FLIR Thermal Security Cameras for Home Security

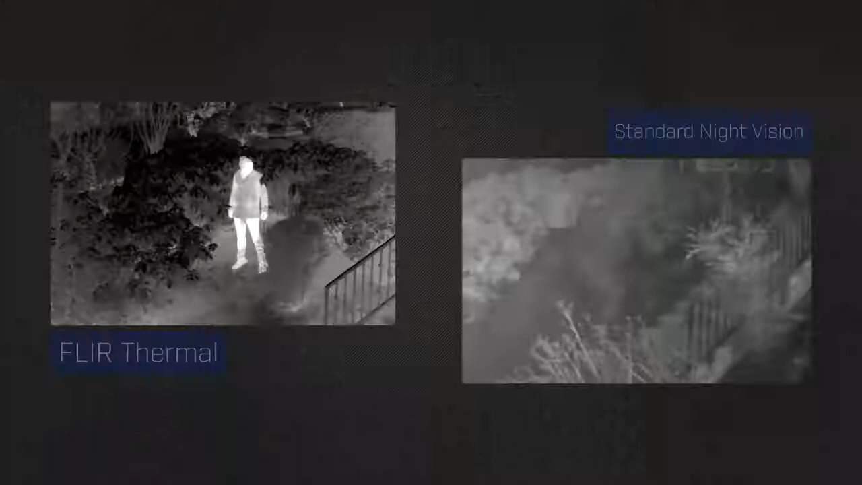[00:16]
As a result, they create images in total darkness, with better contrast than IR-based night vision.
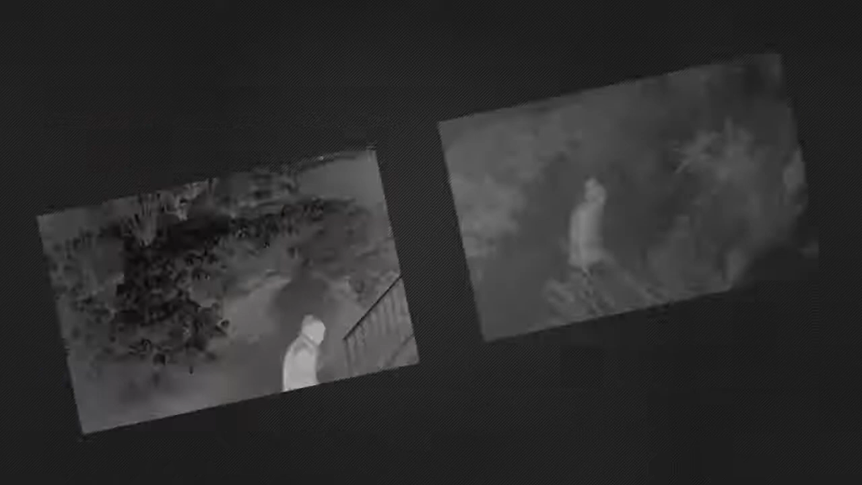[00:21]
FLIR thermal cameras offer long-range detection and can see through light rain,
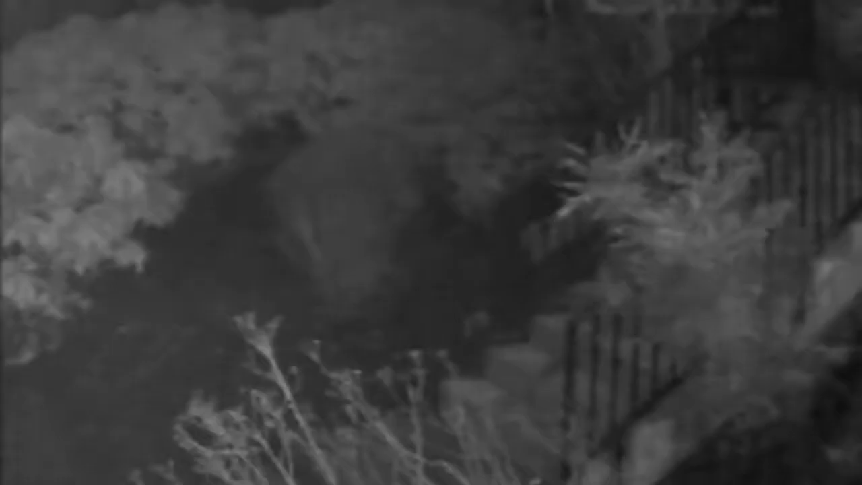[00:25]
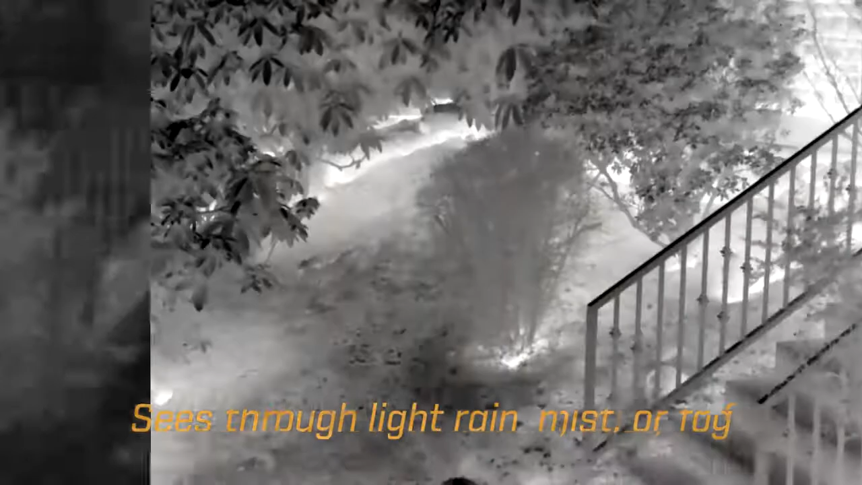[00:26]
mist and fog, which means fewer false alarms.